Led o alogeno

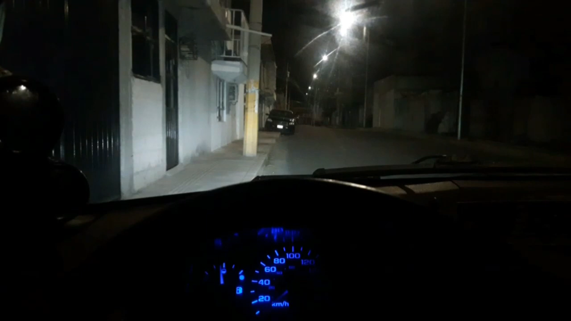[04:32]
Pues sí cambia radicalmente mucho Realmente pues sí se ve mejor Alumbra mucho mejor Tal vez porque la luz es blanca Y ya no es amarilla Sí se ve más claro Entonces pues Yo creo que me quedaré con estos un buen rato Ya cualquier cosa que pase O que fallen Pues yo les comentaré Pero por lo mientras Pues sí, sí alumbran mucho,